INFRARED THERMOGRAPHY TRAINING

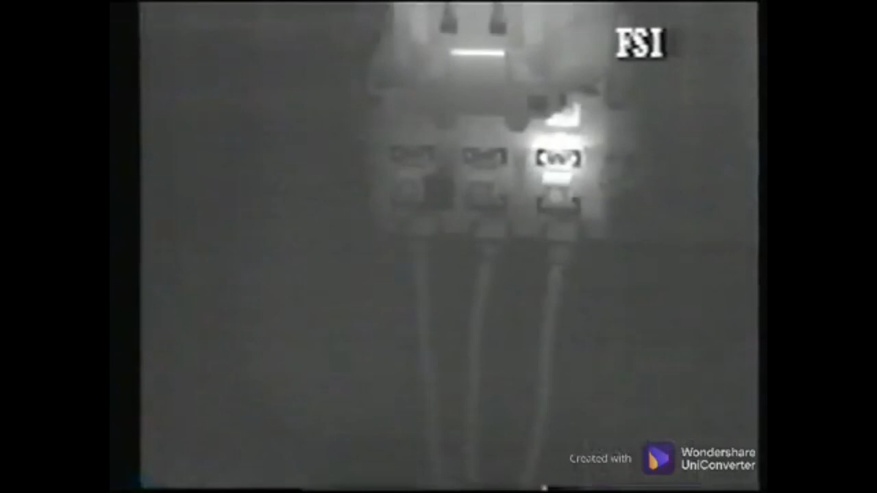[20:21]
while a loose connection is localized and generates a hot spot.
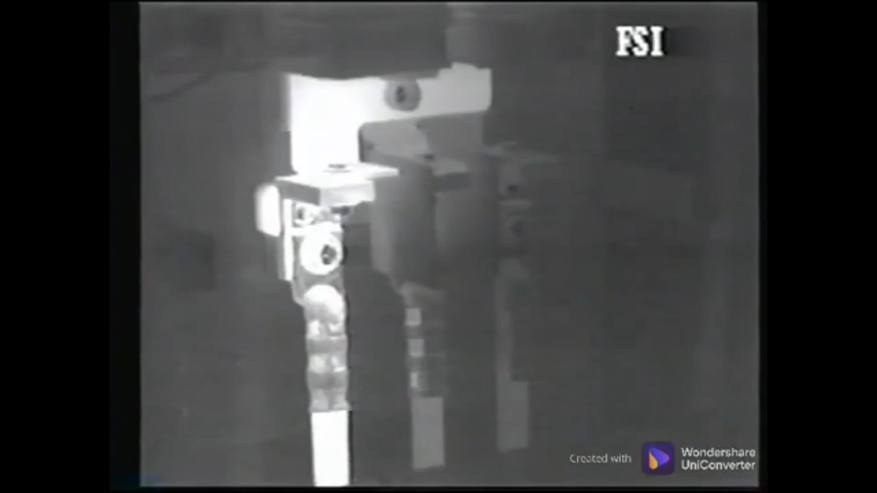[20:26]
These additional examples of various overloads and loose connections illustrate the difference.
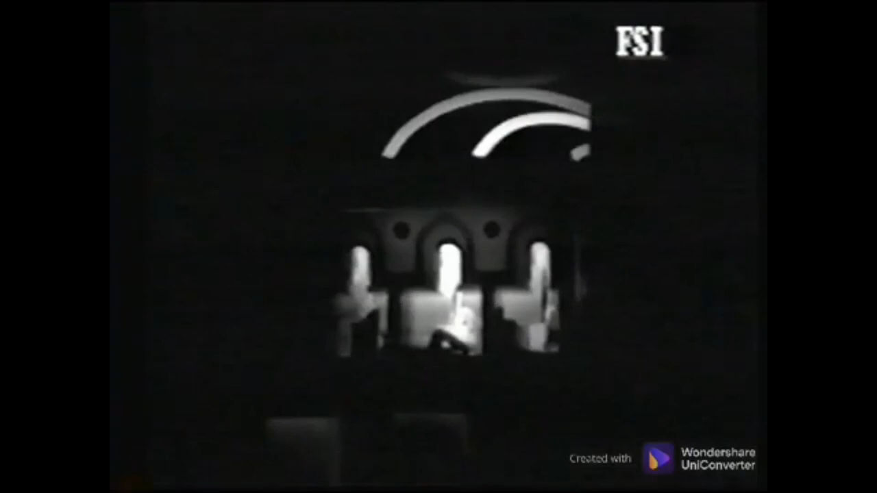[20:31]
Notice how some wires are hot their entire length, indicating an overload, and others cool down over a short distance.
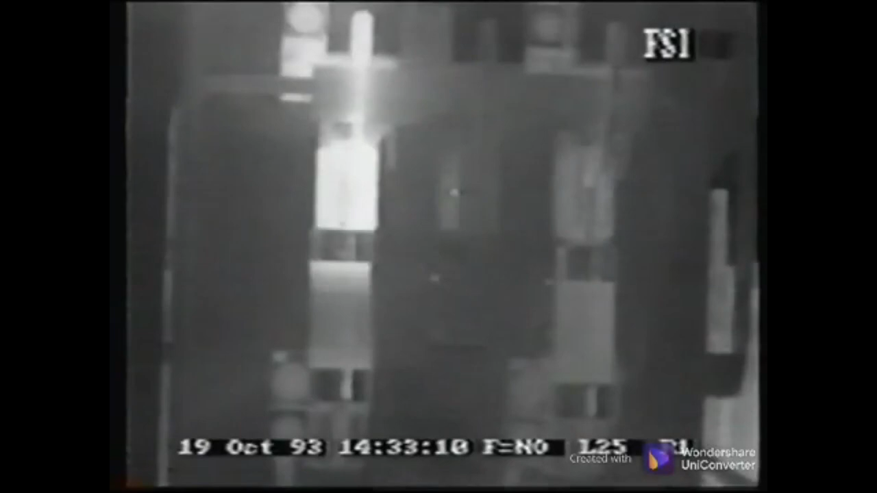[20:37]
Stranded wires or cables can have a break in some of the strands, which forces the load to be carried on the remaining strands.
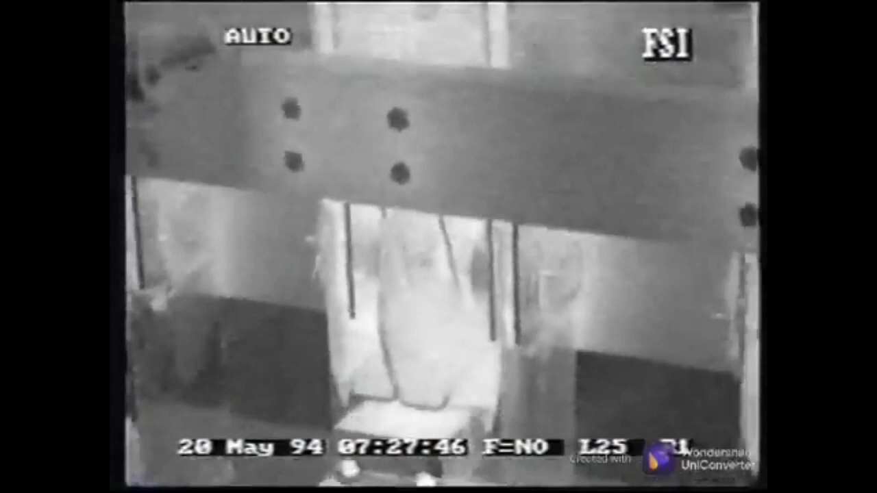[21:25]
There are no loose connections, bad fuses, or breakers, and yet there is still an obvious anomaly. This problem is that of uneven phases.
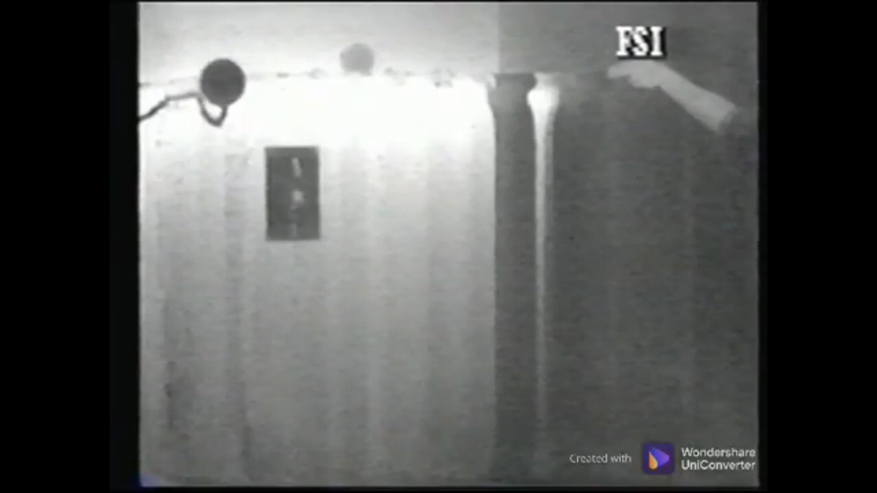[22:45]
which is indicated by the cold or dark regions.
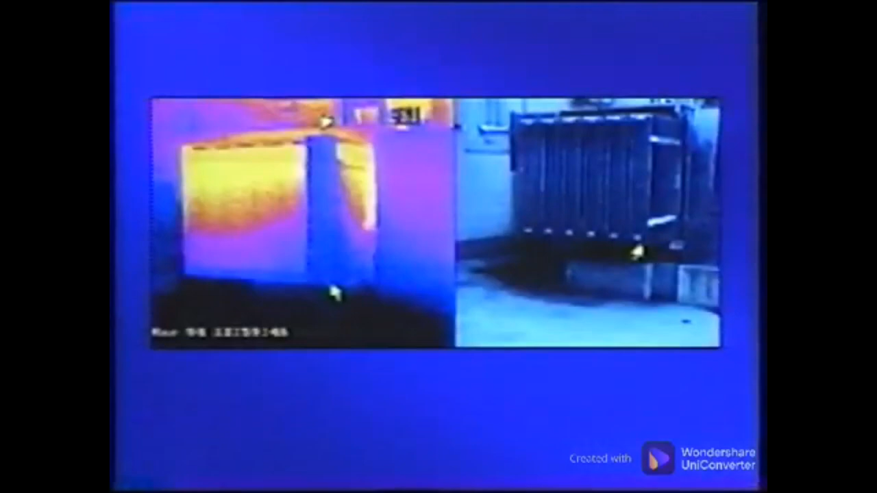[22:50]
A good cooling fin or tube should be warmer at the top and colder at the bottom. Other types of transformers can exhibit hot spots caused by internal breakdown of the transformer.
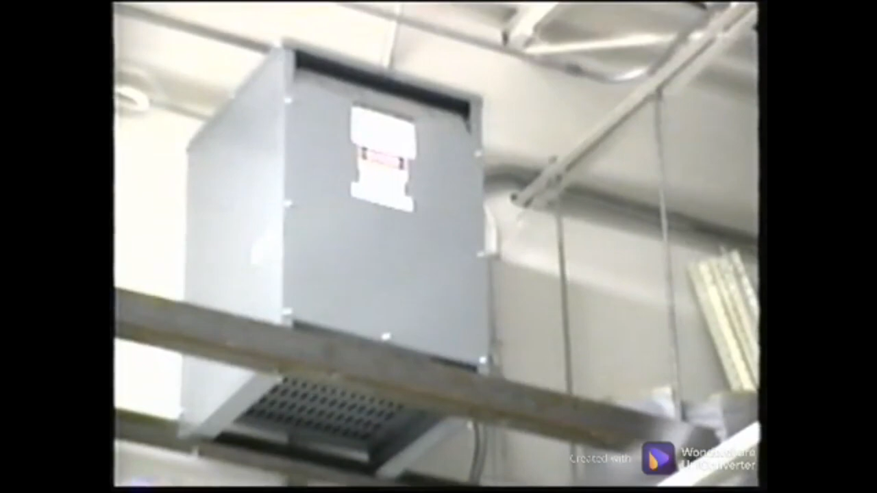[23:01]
Additional tests should be performed to confirm the level of degradation.
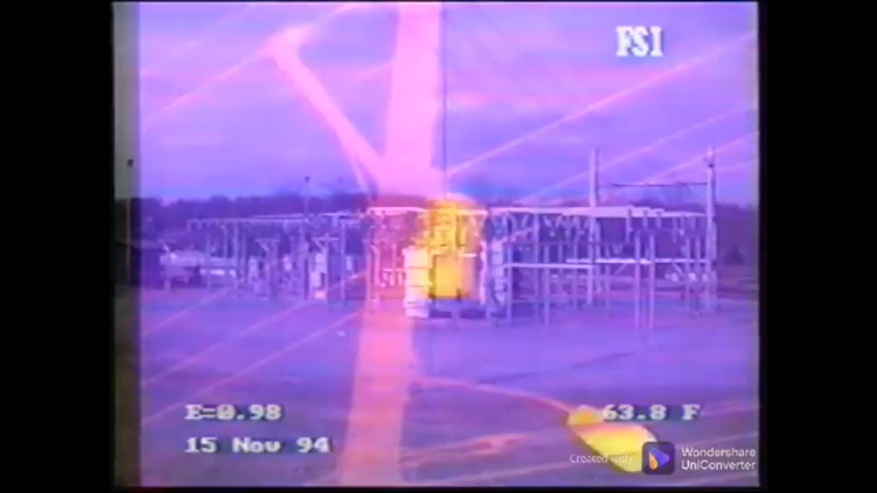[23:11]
Switch yards can be inspected from the ground, with the best result being achieved at night just after sundown.
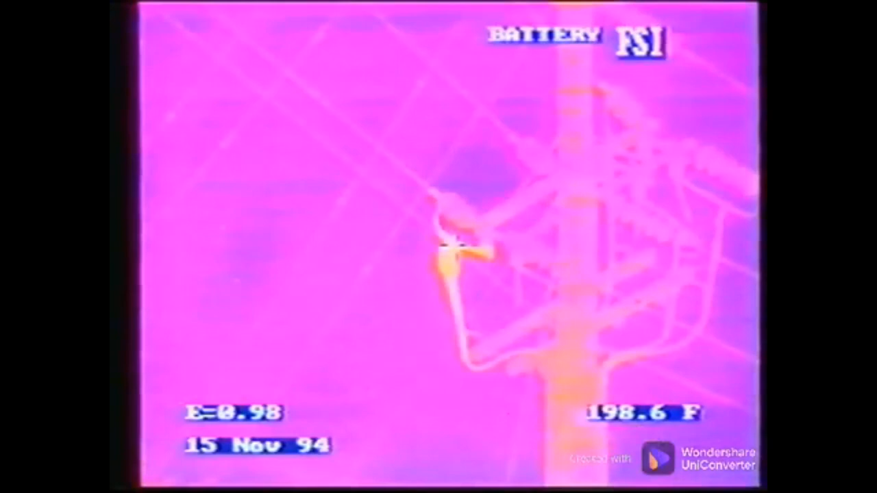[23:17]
Hot spots are usually the focus, and the night cooling enhances this, making them much easier to locate.
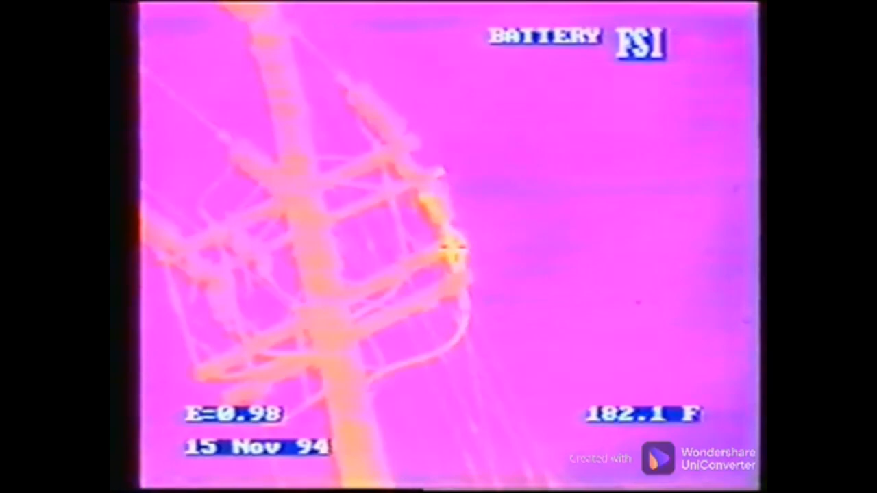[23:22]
On screen: spot 182.1°F
Components in a switch yard include switches, fused disconnects, transformers, capacitors, wire,
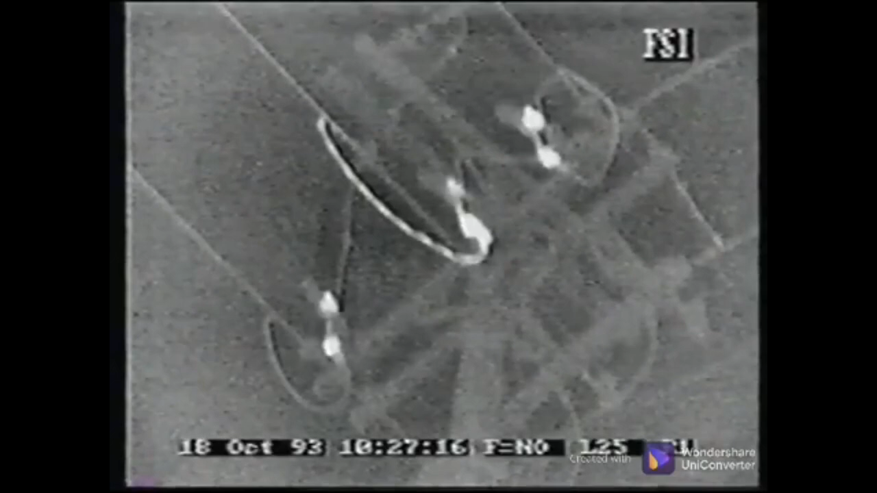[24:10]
Remember that here too, wires that have a barber pole striping or candy striping indicate some broken strands with the unbroken wires carrying the total load. In switch yards, the hot spots can be at such a distance that they may be difficult to detect,
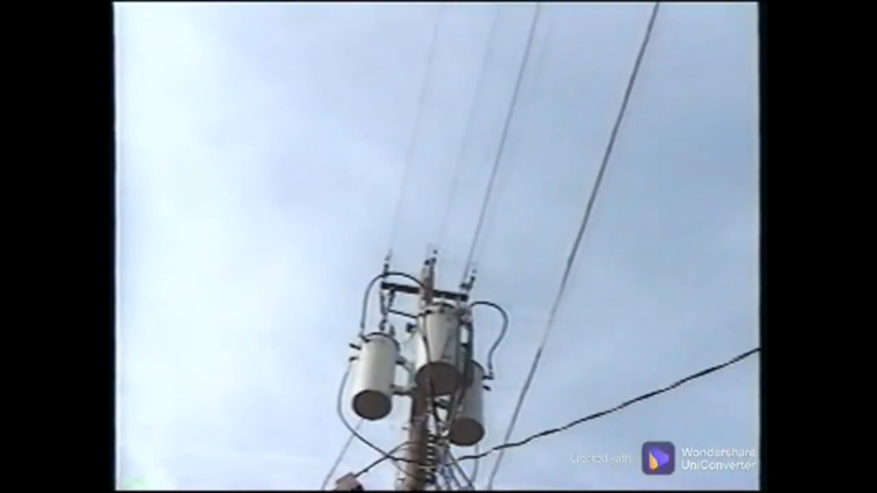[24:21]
and a telescopic lens would be very helpful.
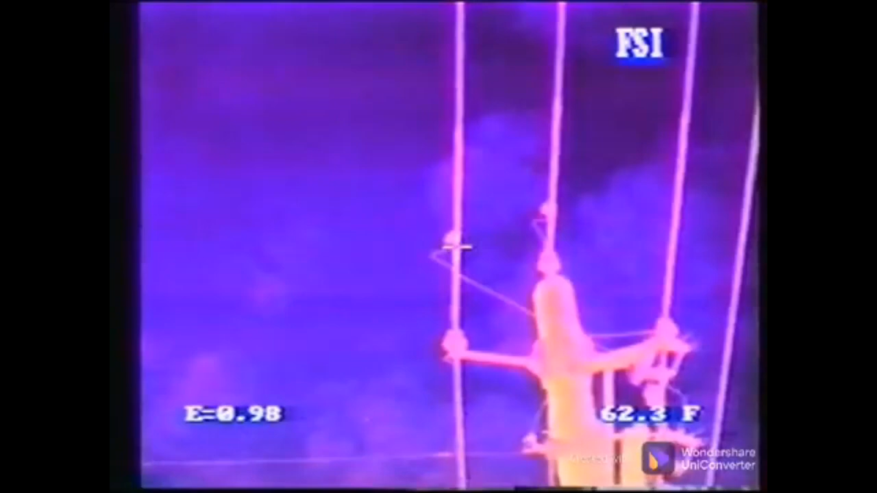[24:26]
On screen: spot 62.3°F
View the hot area from other positions to pinpoint the source of the hot spot. Some mechanical problems can be clearly seen with a thermal image.
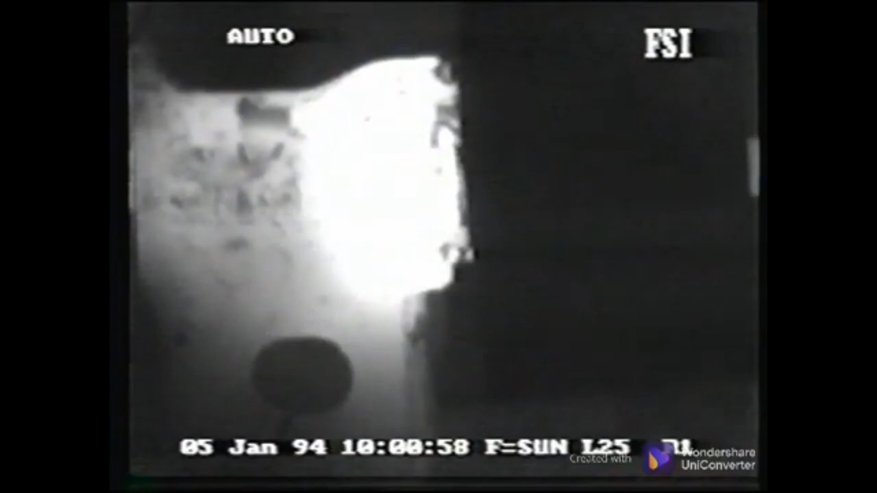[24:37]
When a bearing degrades or there is inadequate lubrication,
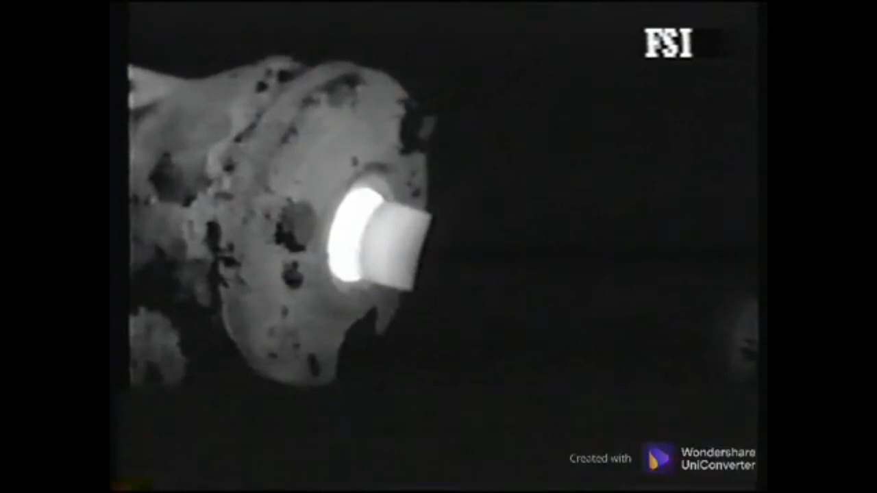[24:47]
Remember that for most oil-lubricated bearings, the oil breaks down at 160 degrees Fahrenheit.
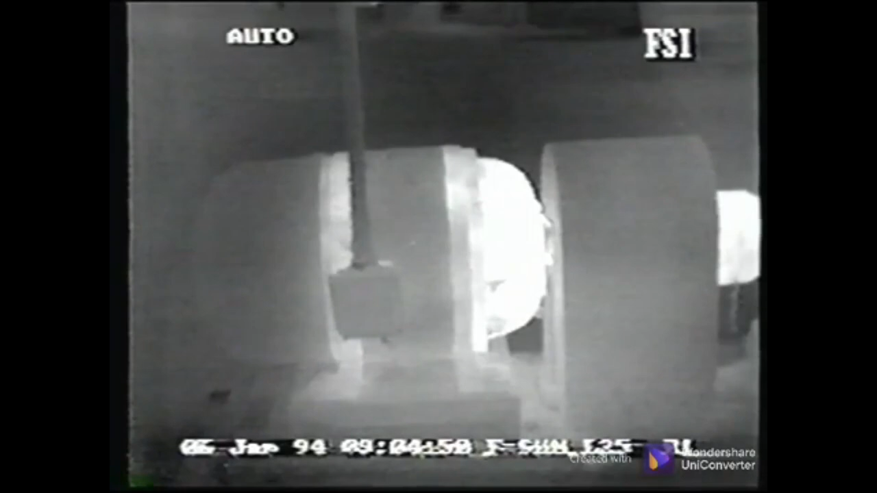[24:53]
Bearings that are in this range are too hot. Misalignment is a fault that is easily recognizable using thermal imaging.